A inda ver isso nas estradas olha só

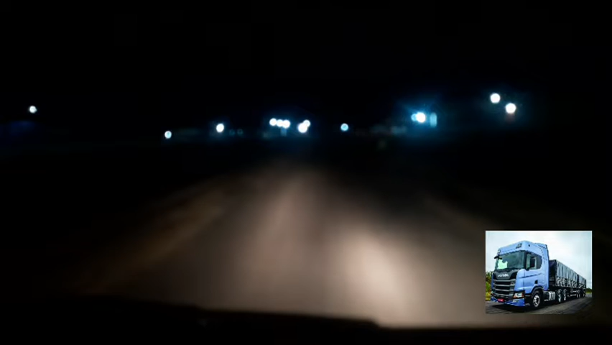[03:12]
A rua está meio escura por aqui, que nós estamos na BR.